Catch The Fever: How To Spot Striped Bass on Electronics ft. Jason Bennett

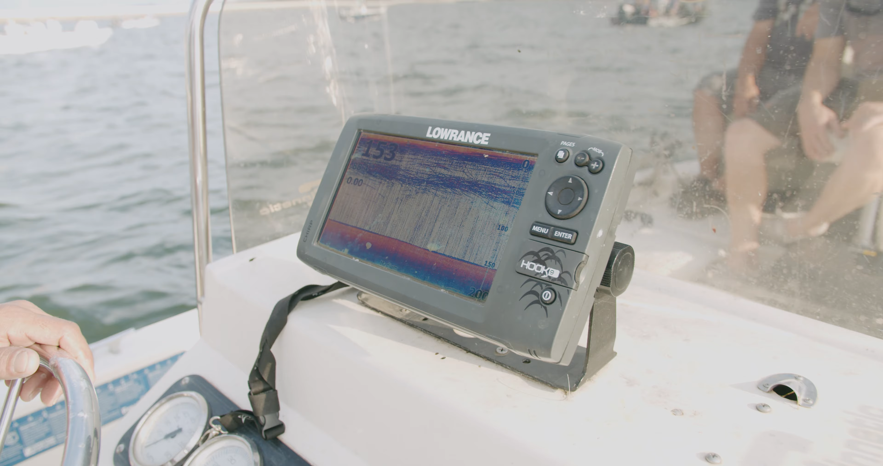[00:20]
moved off the humps and it started suspending into this deep water in the river channel and all these
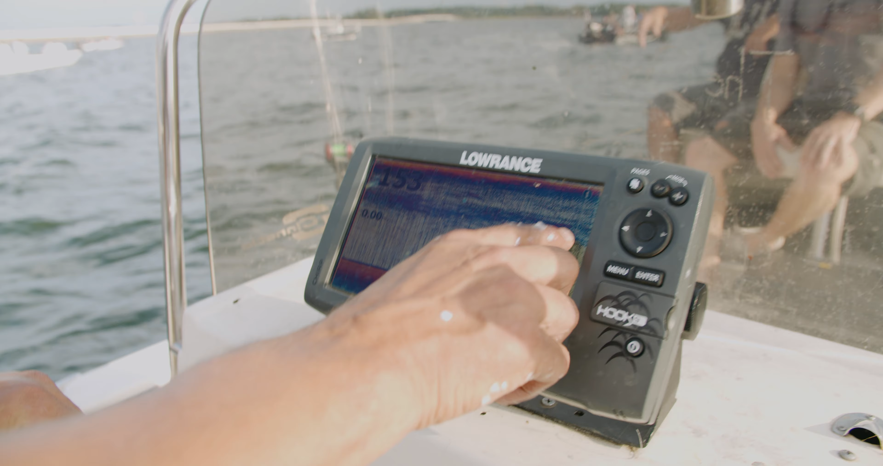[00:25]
fish we see are in between this 50 and 75 zone and you just see that constant line
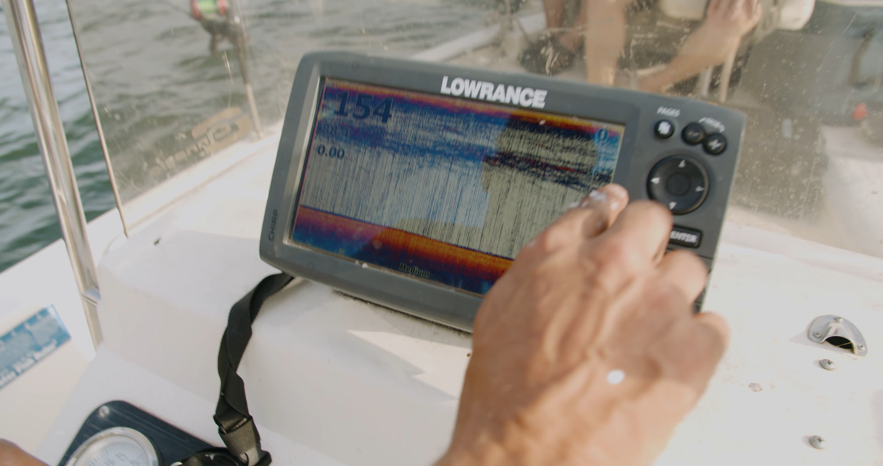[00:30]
of fish we're on them really thick this afternoon and you can just see a constant row of fish coming
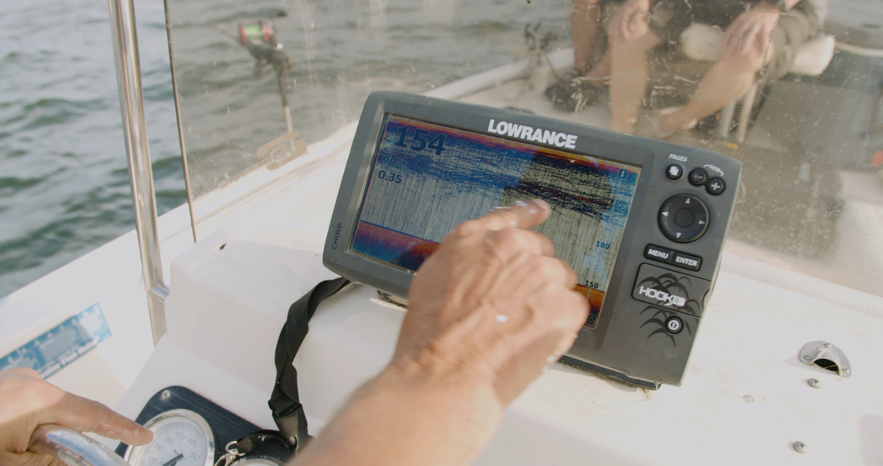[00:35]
through the area now let me give you a little down it scan imaging of this of these fish
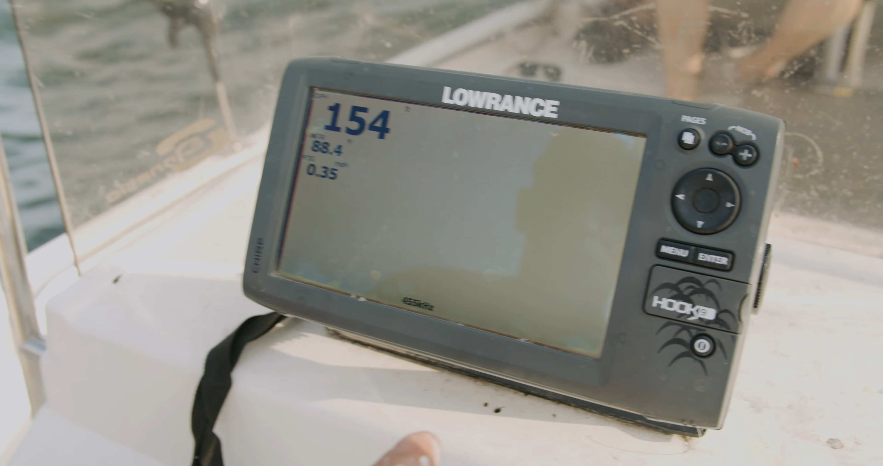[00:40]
and here they are you can see them right here around 50 foot there's one of our fishing
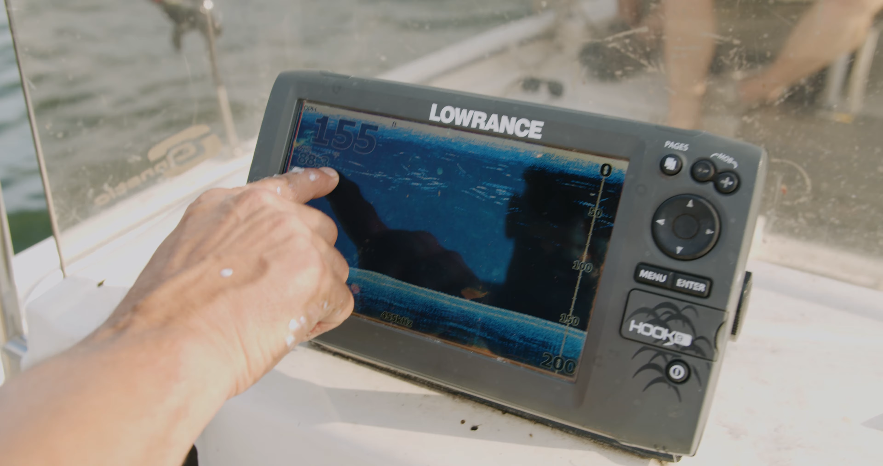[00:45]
lines actually right here and the fish are all in that line there and that's how we that's how we see them on there on our electronics